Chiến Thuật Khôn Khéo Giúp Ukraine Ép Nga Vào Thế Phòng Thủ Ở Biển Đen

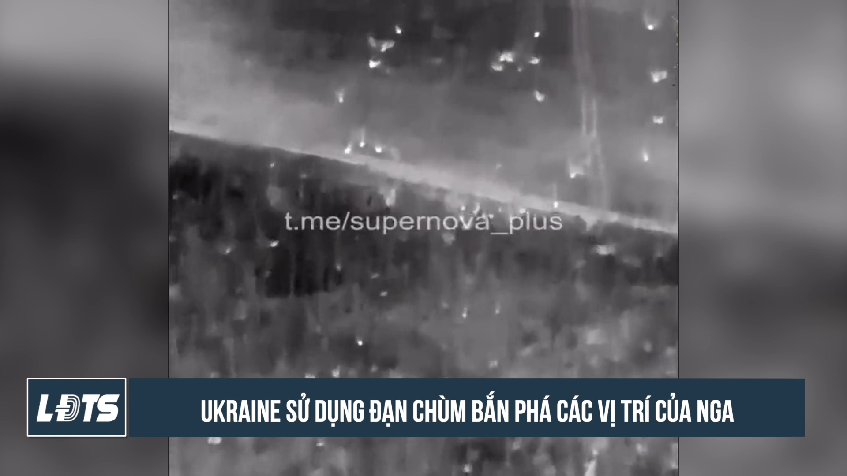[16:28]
Những quả đạn chùm nó đã trở thành một cái điều mà gây cho Quân lính của Nga rất là nhiều cái sự
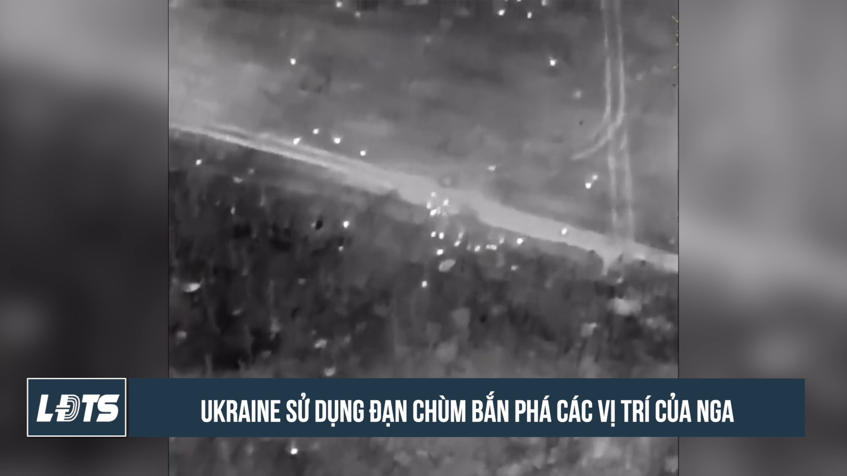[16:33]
ghê gớm thưa quý vị Họ rất là ngại ngùng Khi mà phải đối diện với đoạn chùm Mỹ đã cung cấp cho Ukraine các loại đạn thông thường cải tiến, nước dụng